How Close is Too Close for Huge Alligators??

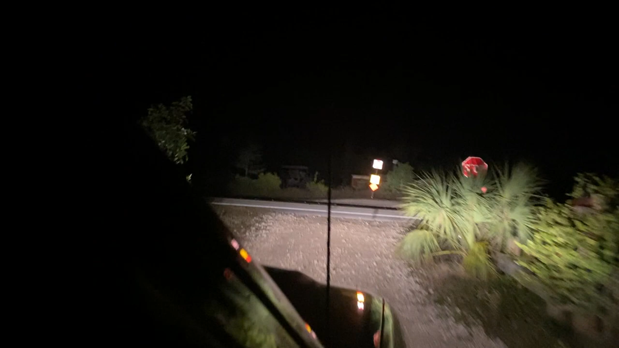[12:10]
we're just kidding guys we never go past the speed limit it's 55 miles per hour only you're at the miami speed limit which is whatever the fuck you want oh my god
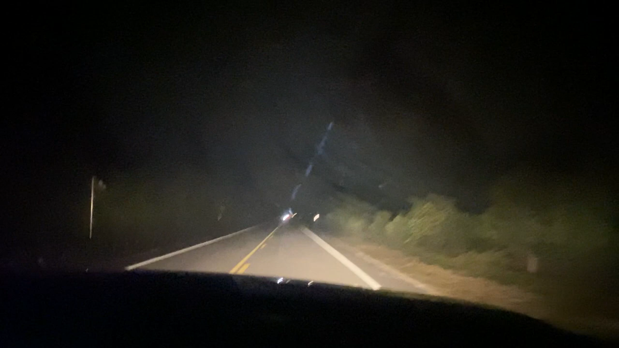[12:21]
this is how you know you're in florida going over the speed limit yeah you still have people passing you